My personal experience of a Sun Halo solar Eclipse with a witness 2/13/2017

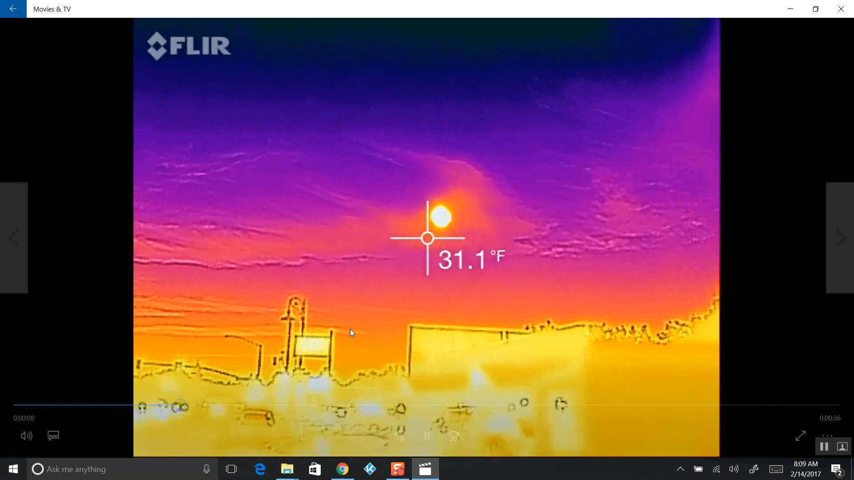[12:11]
On screen: spot 31.1°F
this is the temperature i'll make sure it's quite a bit hot it's quite a bit hot noise in the background i'm turning it down
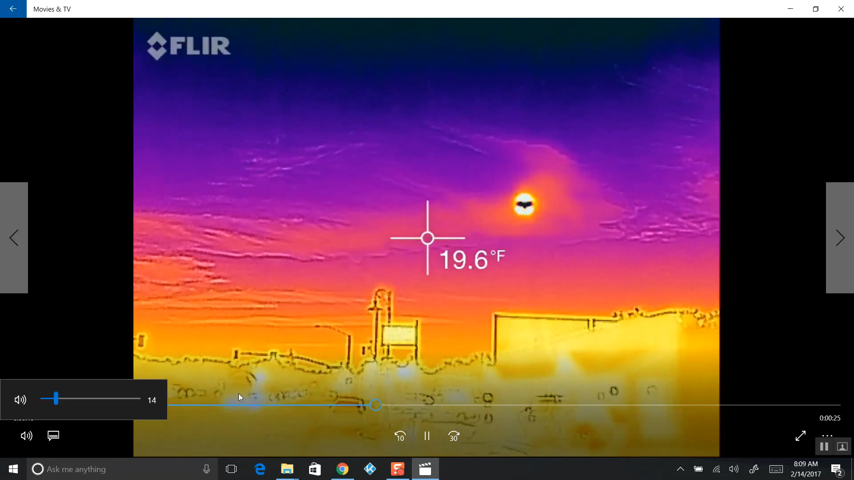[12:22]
On screen: spot 19.6°F
these are cars traveling down here these are signs and light posts this is the sun and look at this thing rotating